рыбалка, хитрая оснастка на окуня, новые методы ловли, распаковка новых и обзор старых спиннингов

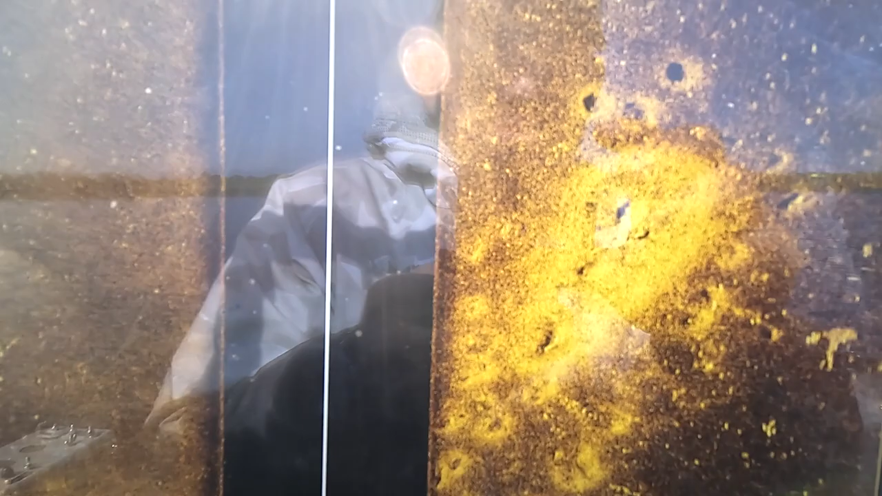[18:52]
Ну, смотрите, вот такое что-то нашли. Сейчас будем это пролавливать.
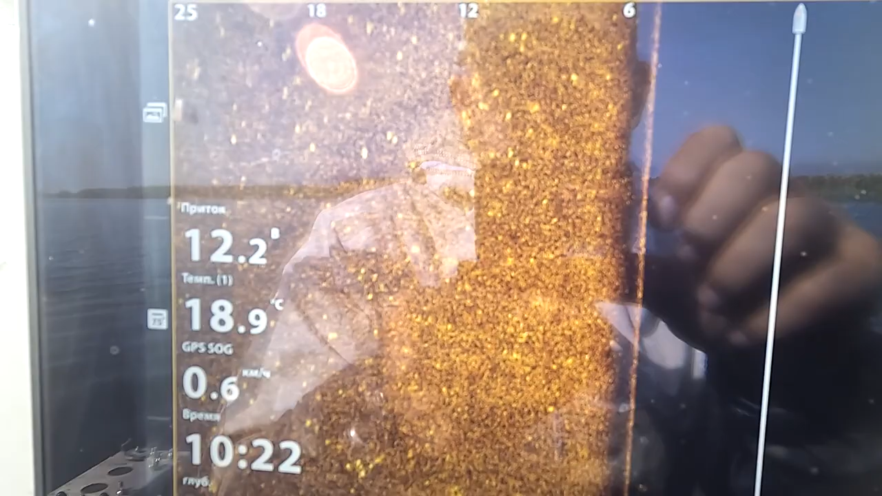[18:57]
On screen: water 18.9°C, speed 0.6 km/h
Это вот так выглядит в хаммингберде. Бери координаты.